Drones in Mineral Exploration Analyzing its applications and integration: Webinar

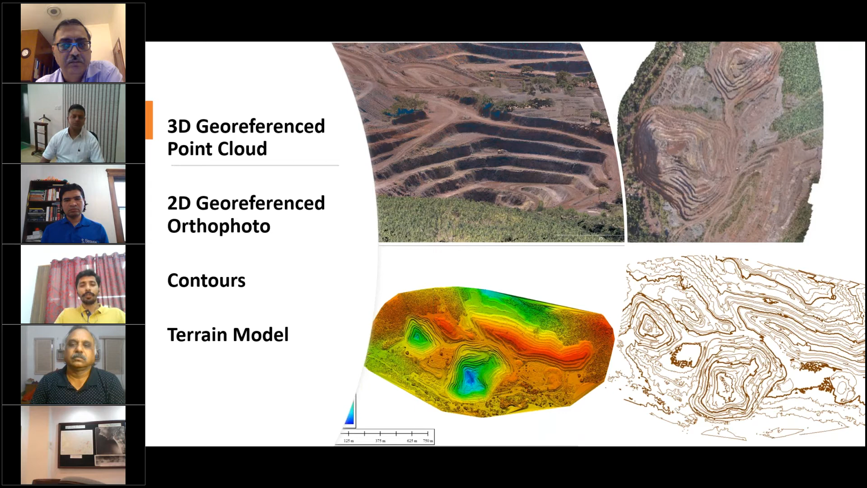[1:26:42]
industry has been dealing with and terrain models which are down to 10 centimeter resolution which was not earlier ever at this level of detail so i'm just giving you a glimpse about how a particular mine looks like when you're talking about talking about a 3d model this is what
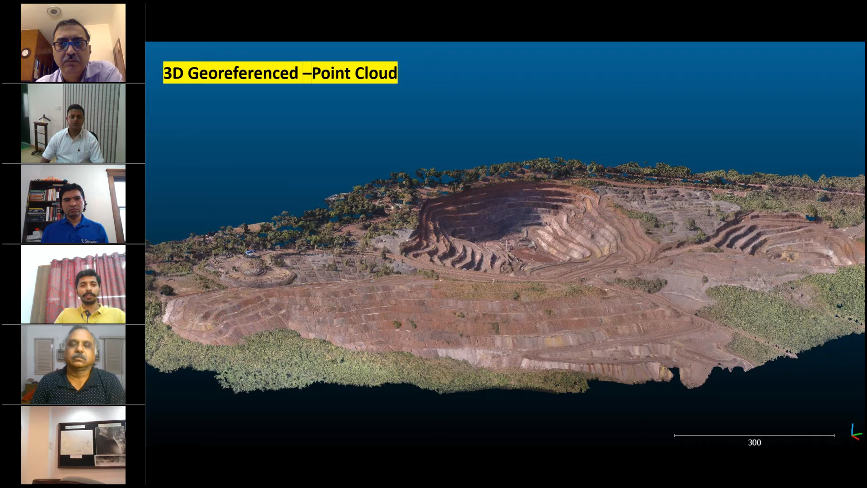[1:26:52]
there's a screenshot of 3d models which we could obtain from the drone data set and you can see the entire site is visible from bird side view or
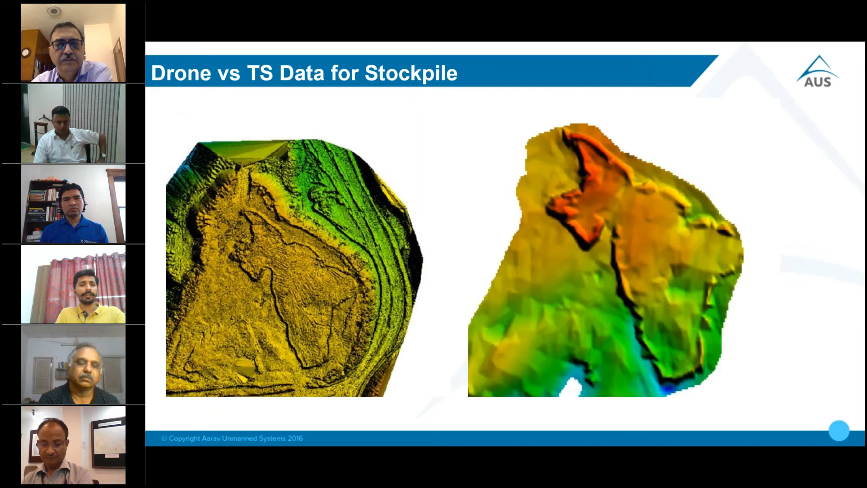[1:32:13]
this is the difference between a conventional data set on the right hand side and data generated from the drone on the left hand side even the tile tracks are very prominently visible on the other side you can see there are very flat faces so this is one of the case studies which was conducted long back uh